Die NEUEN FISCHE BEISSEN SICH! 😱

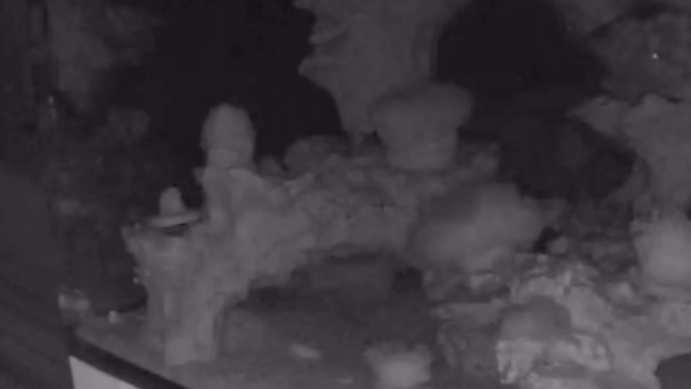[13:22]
Und dann hat die eine von denen irgendwie so ein bisschen den großen Mandarinleierfisch angegangen, also das Männchen. Und der ist dann so hoch weggeschwommen und dann war irgendwie gut. Und dann wurde auch noch unten, konnte man das so ganz leicht sehen, auch noch das Weibchen attackiert kurz. Das ist aber dann auch daraufhin weggeschwommen. Das sah schon irgendwie komisch aus und dann habe ich mal so ein bisschen durchgeblättert.